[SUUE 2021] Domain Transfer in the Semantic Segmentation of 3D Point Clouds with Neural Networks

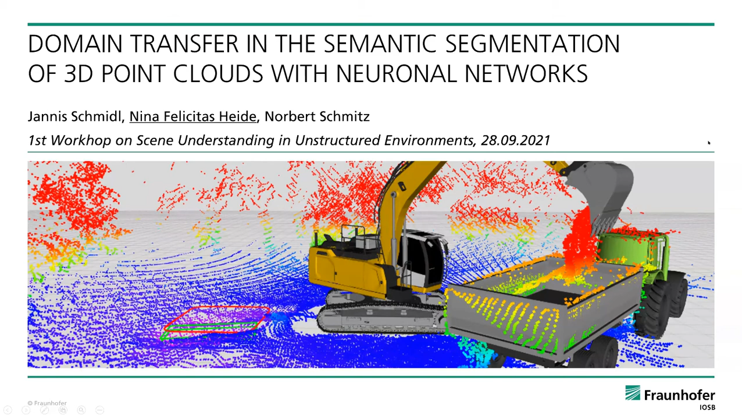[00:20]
And we analyzed the domain transfer performance of neural networks without a retraining. So maybe to start with, when do we have changes or variances in the domains? For example, if we mount additional LiDAR sensors onto a vehicle, or also if we change the mounting points of the sensors, or also the poses, so like the rotations on the vehicle, for example.
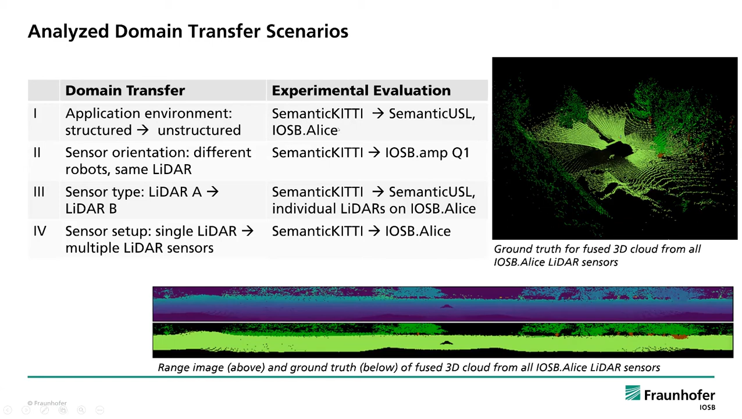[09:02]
the domain transfer on the semantic USL dataset and on our on data set that we captured from some data from our IOSB Alice, from the excavator, our technology demonstrator, and also from the small off-road platform with the Velodyne HDL64. So here's a quick summary. We have the semantic kitty data set as the source domain where the architectures were trained. They are available within the LiDAR Bonnetal toolkit on GitHub. That is the one that my student used to do the analysis here.
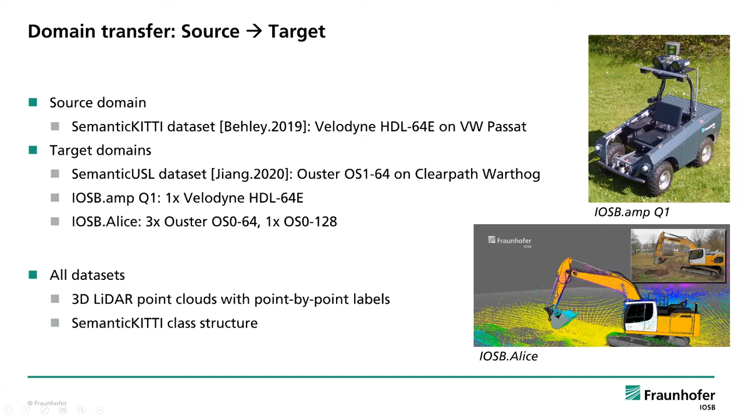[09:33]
And we tested on those two platforms.
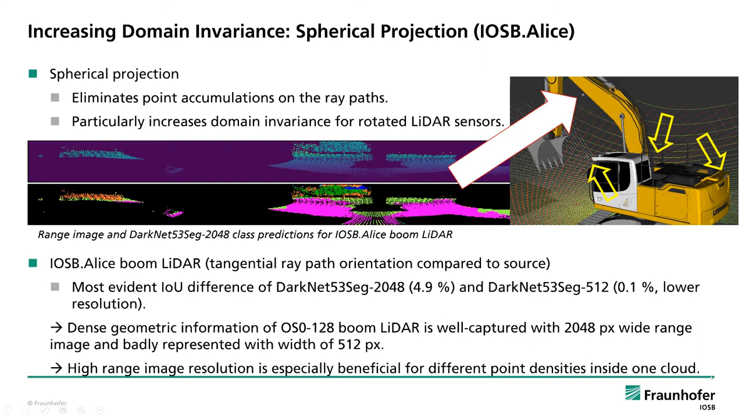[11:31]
it has the most evident difference here in the IOU. So what comes out is that a high range image resolution is especially beneficial for different point densities inside one cloud. And if we look at other adaptions that we did, so that's a field of view and range image from Semantic Kitty.
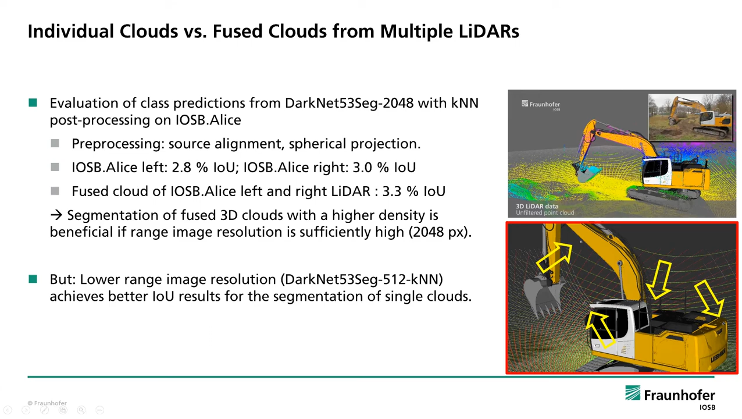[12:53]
It gets a higher IOU than for separate analyzers of the left and right point clouds.
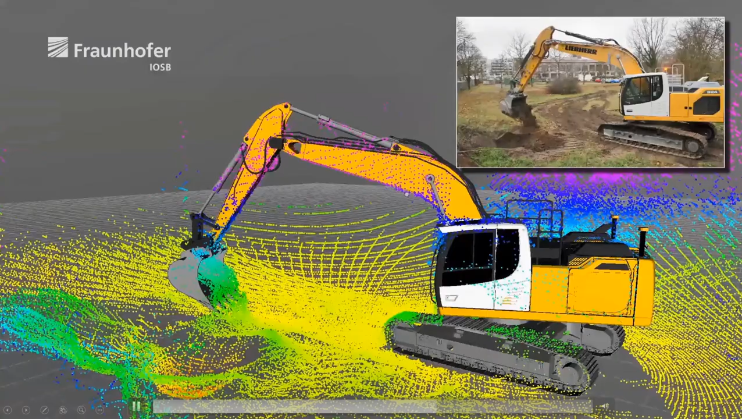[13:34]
So of course, we also did some overfitting analysis. So it could be helpful for subsequent training to do rotation of the point clouds, because we found some slight indications of overfitting. And what we also found about the very low IOU over all classes is that especially in unstructured environments, the classes for road, sidewalk, other ground, and terrain are very frequently interchanged. So for unstructured environments,
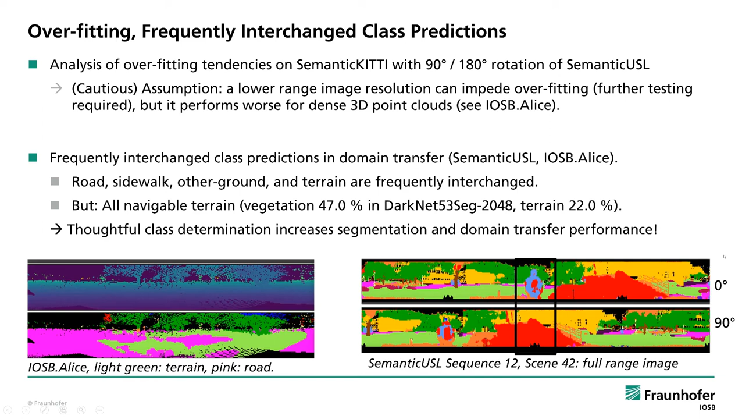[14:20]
it would be very helpful to have a class structure that, for example, only uses navigable terrain, where you just can go with your robotic platform, no separation in all in many different classes if you do not use color information for your segmentation.